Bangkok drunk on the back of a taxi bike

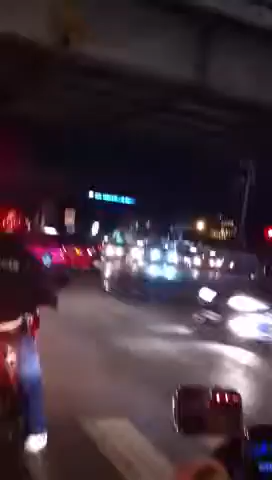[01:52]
That's what you want, a bike like that, look. Better gear in it. 150.